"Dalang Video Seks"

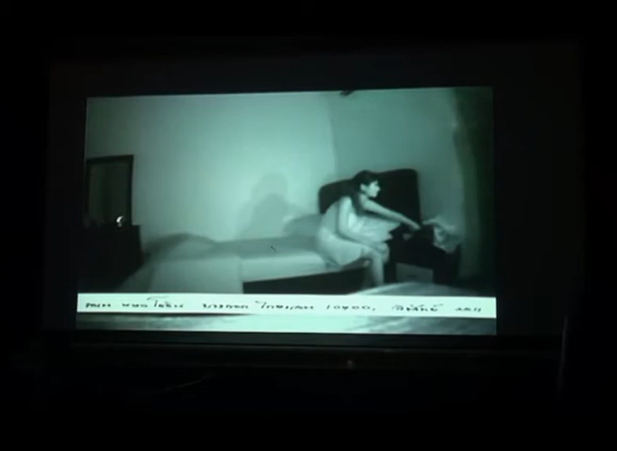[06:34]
Bayang-bayang ini tidak akan wujud jika tidak ada pancaran lampu di dalam bilik ini. Lampu yang dimasukkan adalah cukup terang untuk menghasilkan bayang-bayang sebegini. Jika Anwar direkamkan secara sulit dalam keadaan bilik digelapkan sepanjang rakaman, mustahil bayang-bayang ini berwujud.